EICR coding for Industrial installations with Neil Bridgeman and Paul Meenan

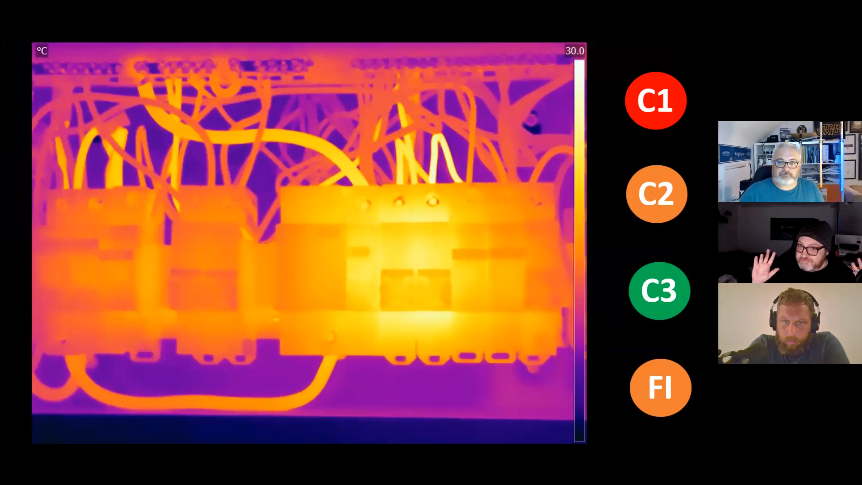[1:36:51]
On screen: scale top 30.0°C
We'll come back to that one. We will. So the reason you put this in, Paul, really, is to highlight these two breakers, these two MCBs that you can see are pulling the load. They're not hot. They're on. Yeah, they look warm, but the maximum temperature is 30 degrees. These are just on. But you can see, if you actually go to the next one where you've got a higher contrast, you can see these two breakers are giving off a temperature which is now being absorbed into the adjacent devices. Can you see that? Yeah? So the standard temperature of the conductor under no load is being increased slightly by its neighbor. Start to derate its capacity.